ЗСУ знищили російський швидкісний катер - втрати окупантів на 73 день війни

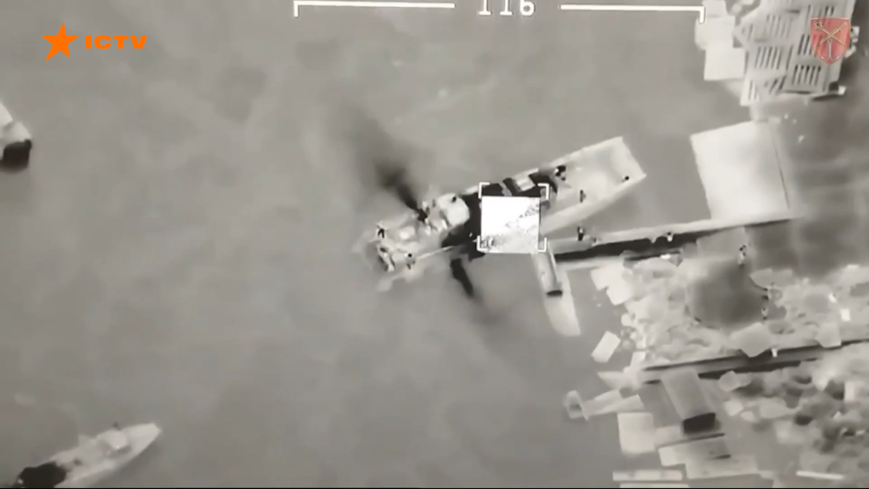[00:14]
Військові оперативного командування «Південь» показали відео з акваторії Чорного моря.
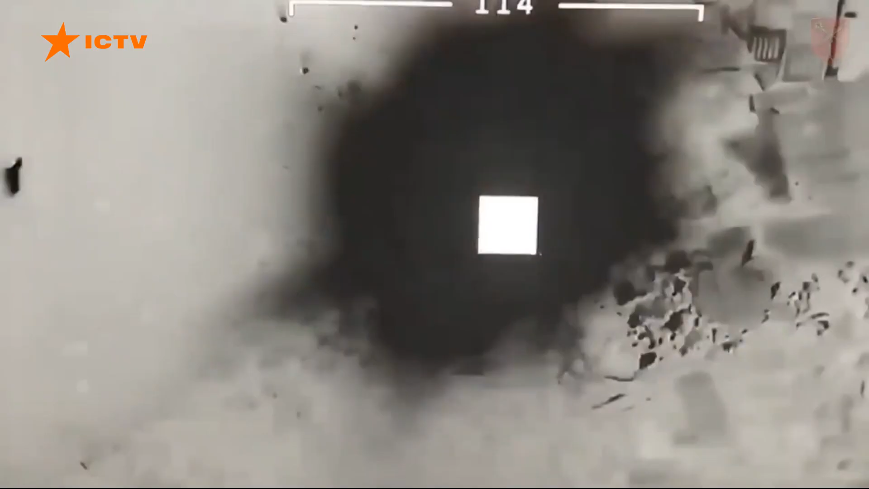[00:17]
Це біля уже легендарного острова Зміїний.
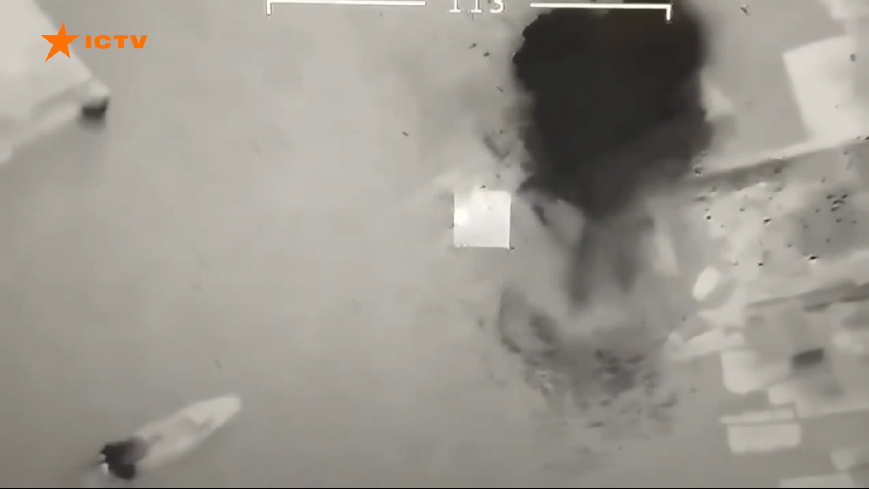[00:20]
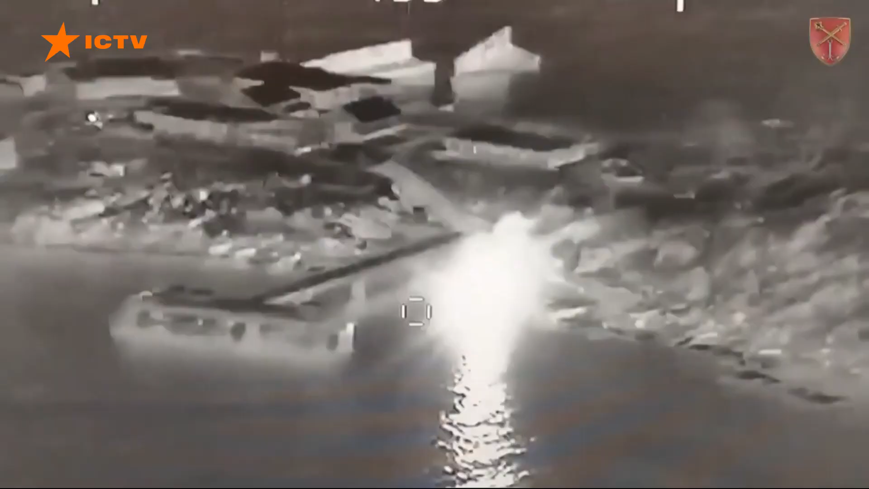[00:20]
Там захисники підбили російське судно типу «Сирена». Це швидкісний катер.
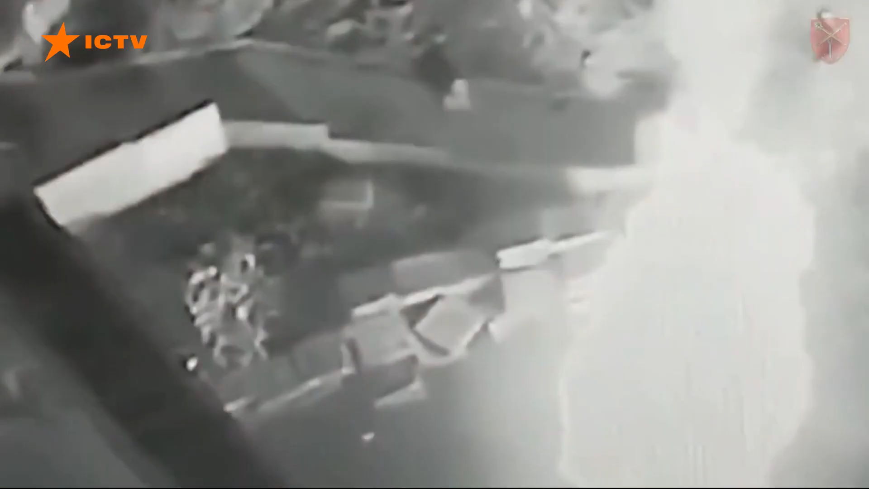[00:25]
Він міг перевозити важку військову техніку до 45 тонн та до 92 десантників.